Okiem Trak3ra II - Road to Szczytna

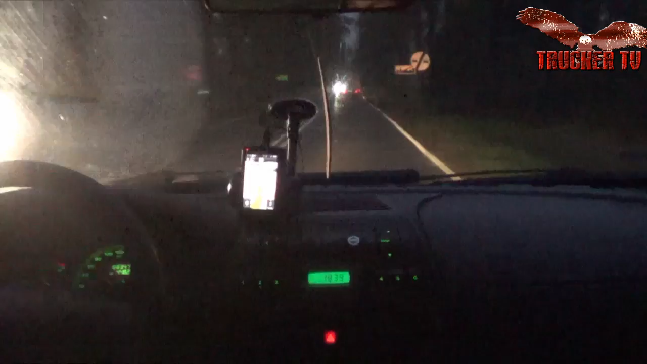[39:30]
Bardziej na mapie, na znakach i na intuicji niż na nawigacji. No, także jedziemy sobie na spokojnie. Już widzicie trochę taki półmrok, kamera i tak jakoś ładnie to wyświetla wszystko. To jest plus właśnie tej kamery.